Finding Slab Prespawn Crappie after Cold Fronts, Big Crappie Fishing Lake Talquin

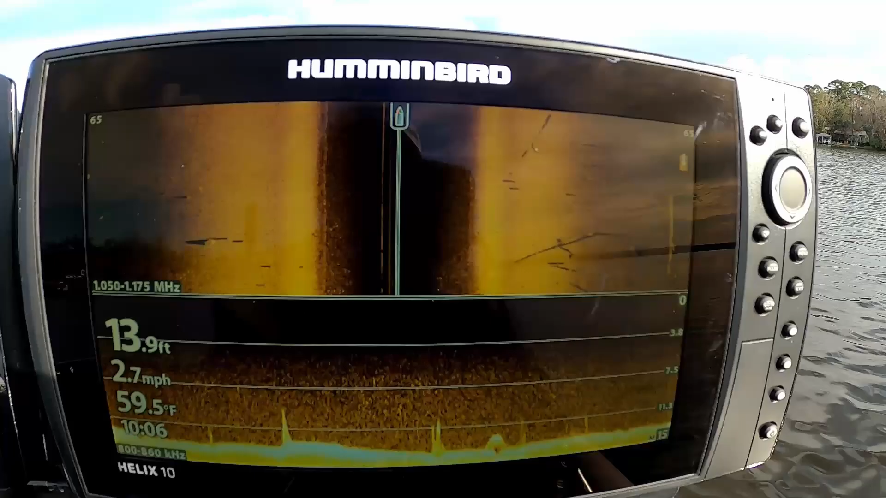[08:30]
On screen: depth 13.9 ft, water 59.5°F, speed 2.7 mph
hi guys i decided to start in the mouth of the creeks and work my way back because of the fact that we've got about a 60 degree water temp today
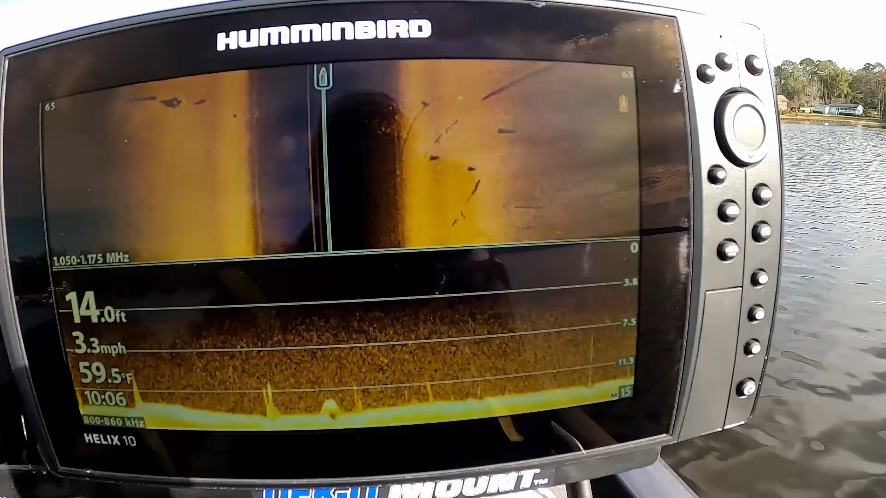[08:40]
On screen: depth 14.0 ft, water 59.5°F, speed 3.3 mph
59 and a half or so and the fish were moving up earlier to spawn and we're getting closer to that spawning season so these fish i'm guessing are
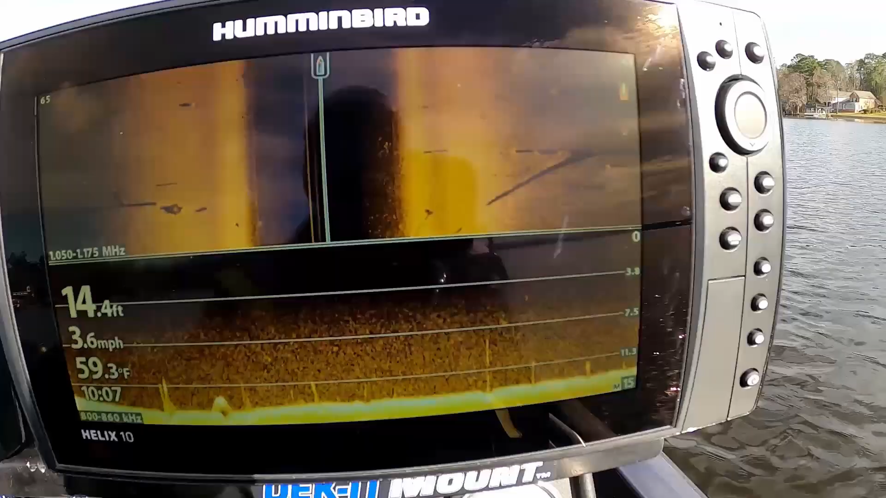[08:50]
On screen: depth 14.4 ft, water 59.3°F, speed 3.6 mph
going to be staging somewhere in the in these creeks somewhere from the mouth to the back of the creek now i've already seen a couple little pods of fish just random scattered on out here on the bottom starting into the mouth of this creek so we're going to keep looking a little bit make sure we're in the best possible place to catch some fish and
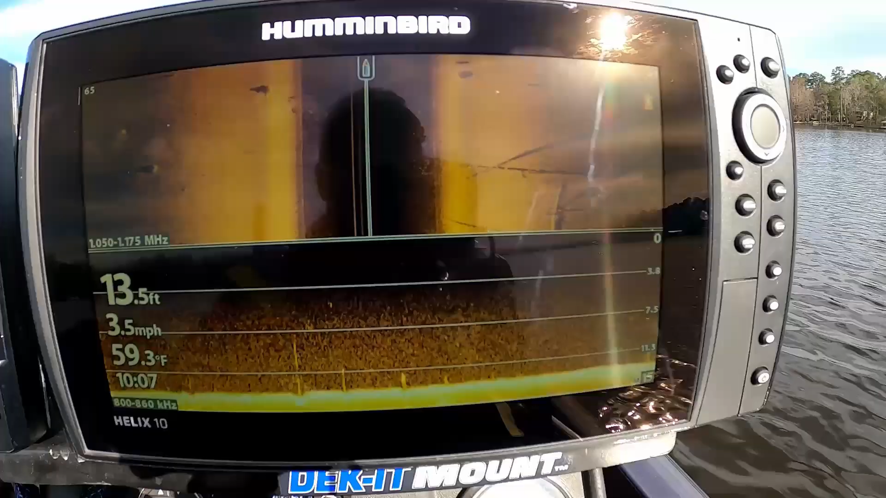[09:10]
On screen: depth 13.5 ft, water 59.3°F, speed 3.5 mph
uh just hang with me guys we're gonna see what we find now the other reason i came up this creek is
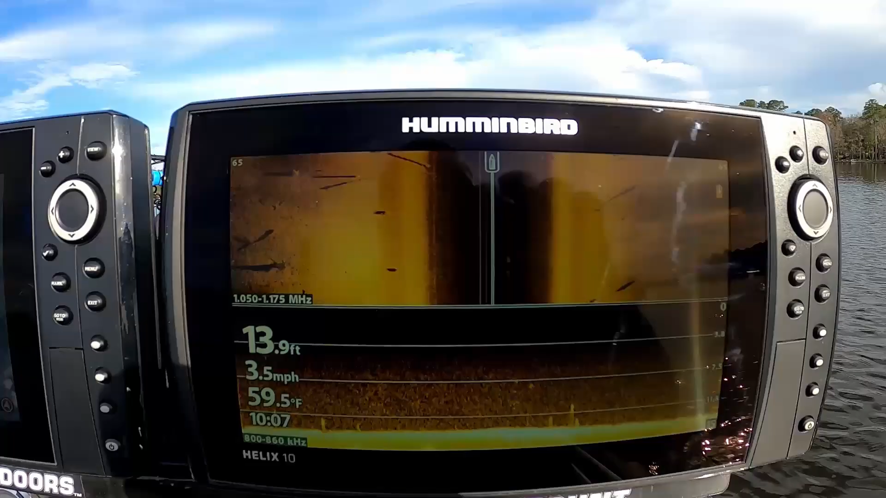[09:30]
On screen: depth 13.9 ft, water 59.5°F, speed 3.5 mph
and i'm gonna search this creek out and see what we see hey
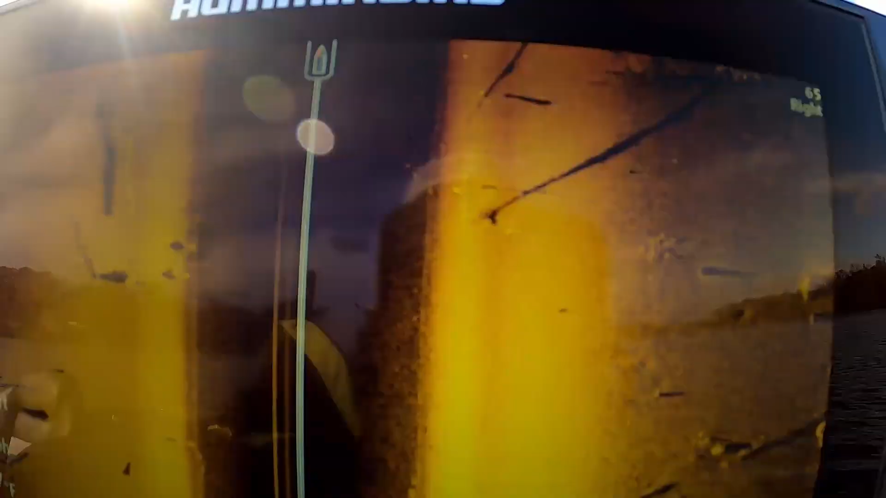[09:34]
guys let me show you what
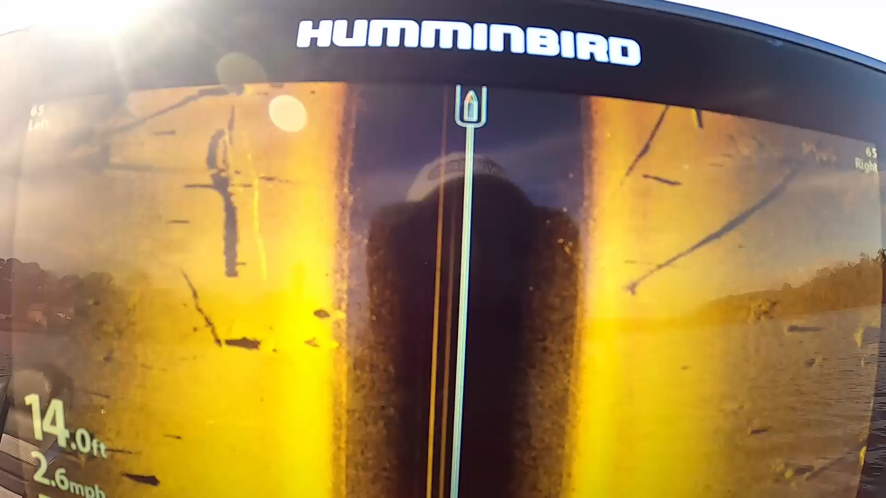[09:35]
On screen: depth 14.0 ft, speed 2.6 mph
i'm dealing with these fish are really scattered but if you can see that there's a couple of fish
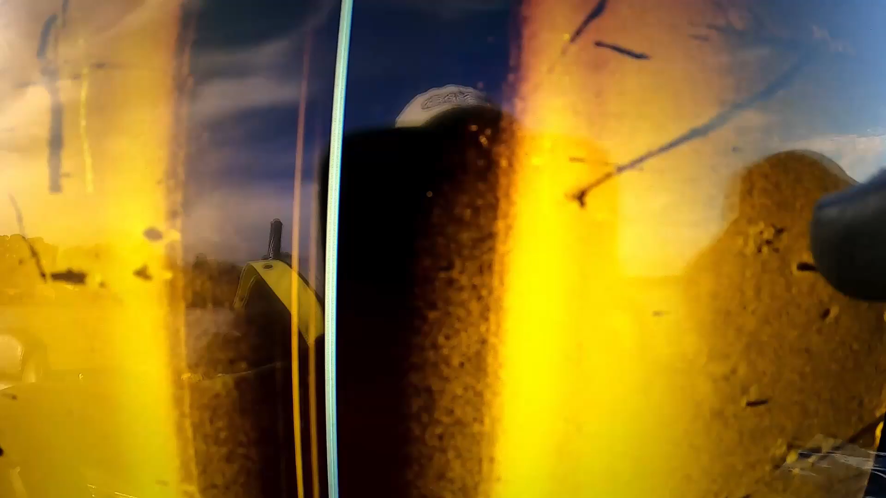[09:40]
right here and there's a couple of fish right there so i have gone all
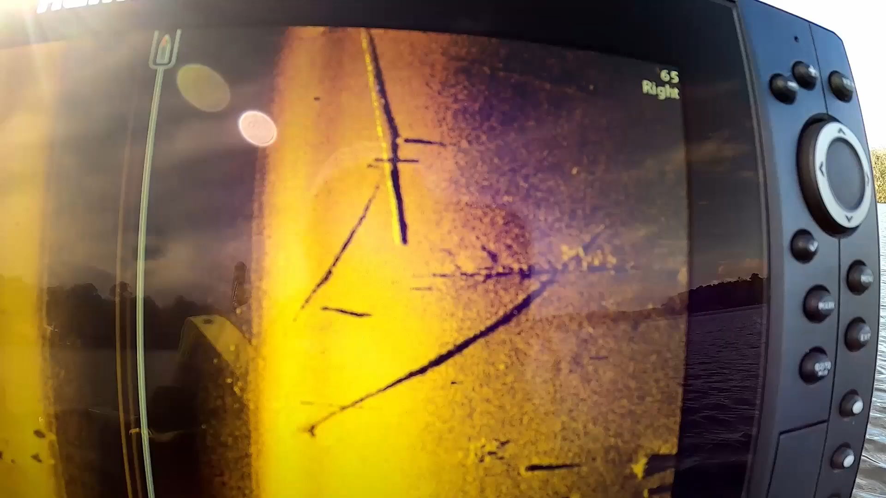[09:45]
the way to the back of the creek and worked my way back out
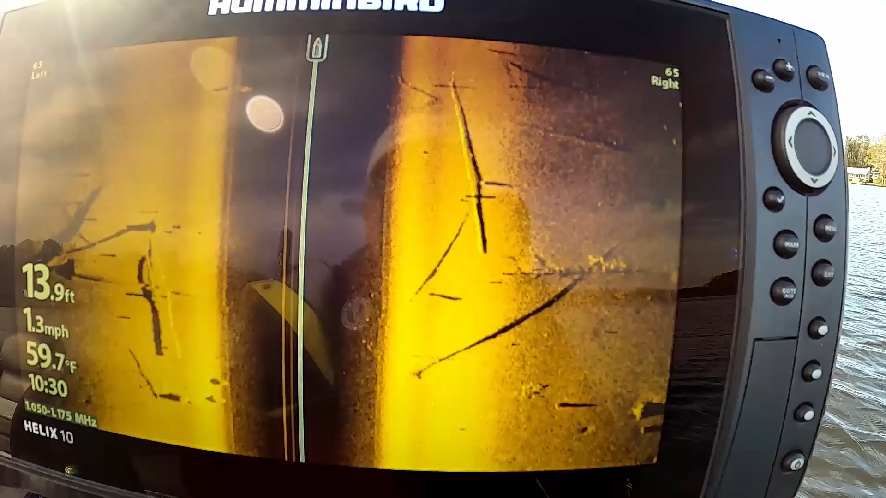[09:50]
On screen: depth 13.9 ft, water 59.7°F, speed 1.3 mph
and uh oh this is gonna look like it's looking like it's gonna be a tough day guys these fish are
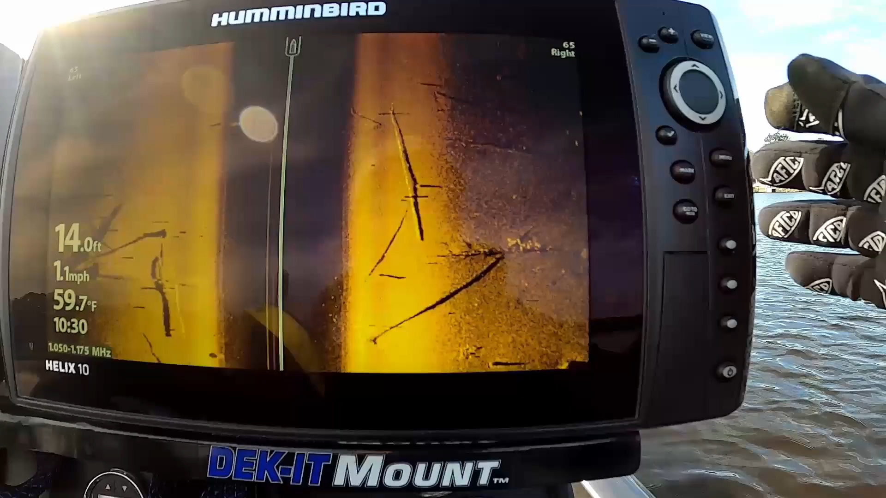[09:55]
On screen: depth 14.0 ft, water 59.7°F, speed 1.1 mph
really scattered they uh i'll mark these so i can come back to them
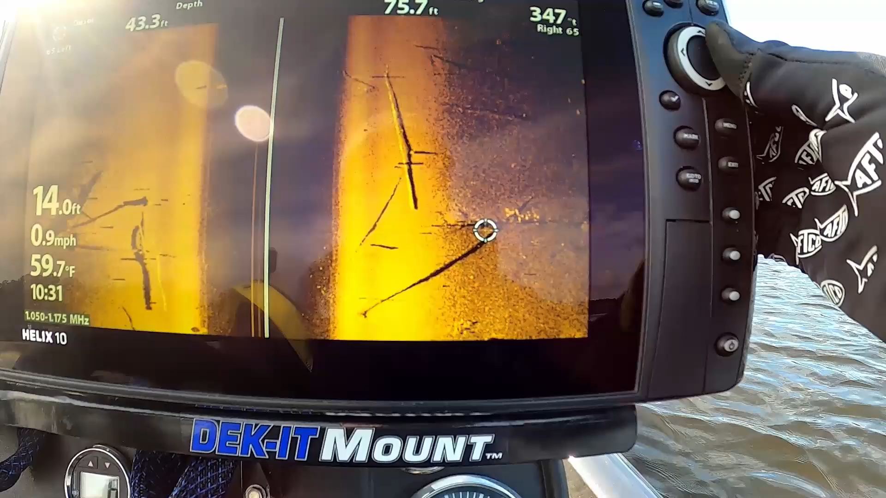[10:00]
On screen: water 59.7°F, speed 0.9 mph
they are uh really scattered out i'm not surprised with this hot weather then cold weather and hot
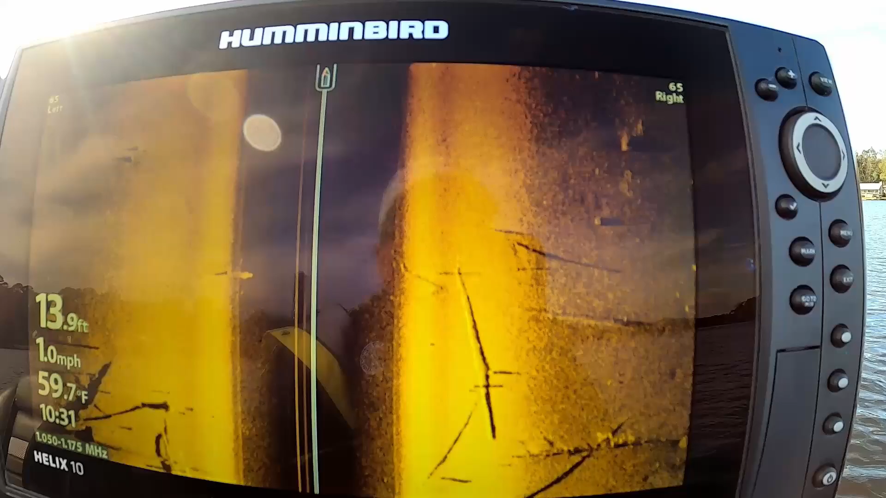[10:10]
On screen: depth 13.9 ft, water 59.7°F, speed 1.0 mph
weather they had pushed back to the back of these creeks but now it looks like they've pushed all the way out even to the mouth of the creeks so we're gonna try this little pattern here for a little bit and see